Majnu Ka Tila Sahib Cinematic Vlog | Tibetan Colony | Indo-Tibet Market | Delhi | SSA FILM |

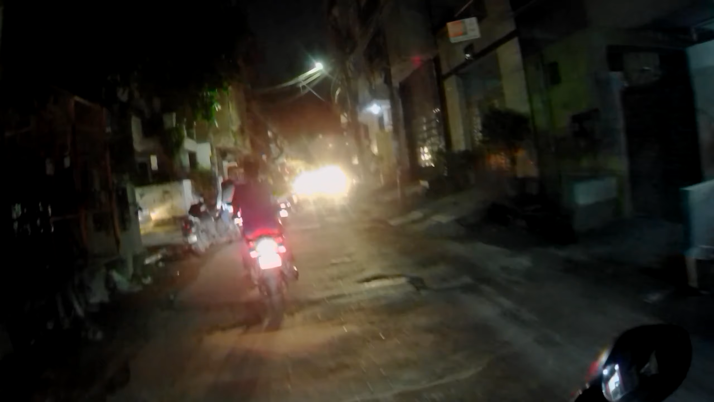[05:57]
भाई साहब जहाँ भी जा रहा हूँ ना वहाँ ही जाम ही जाम जाम ही जाम।